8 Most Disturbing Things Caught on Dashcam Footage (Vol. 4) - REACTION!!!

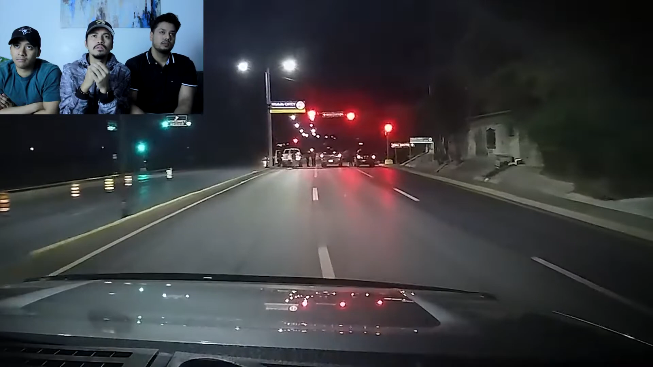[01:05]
Yeah, that's sus, bro. As the driver approaches, the car in the middle lane pulls forward and the people outside gesture the driver to pass through.
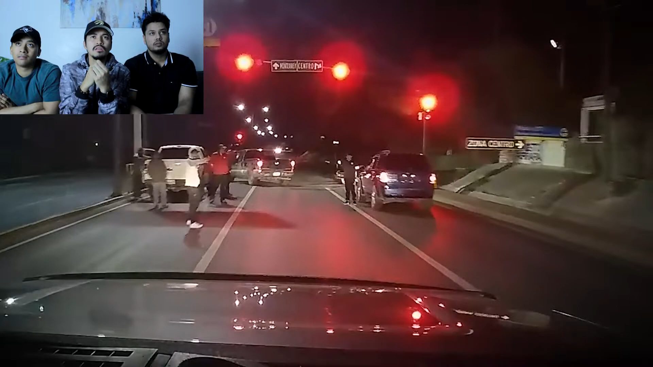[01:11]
Yo, it's so scary, like, being set up like that, bro. Like, yeah, what do you do? Bro. I want to talk about that after, too. It's a cartel. Oh. Damn, bro. Bro, fuck. Yo, this is scary. Nice, yo. This guy's a good driver.